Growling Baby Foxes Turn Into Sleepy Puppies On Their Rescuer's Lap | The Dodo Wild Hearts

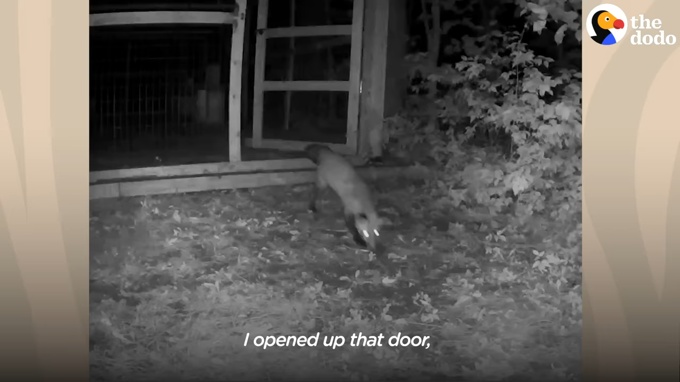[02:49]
I opened up that door, and then you could just see that this excitement and joy of complete freedom,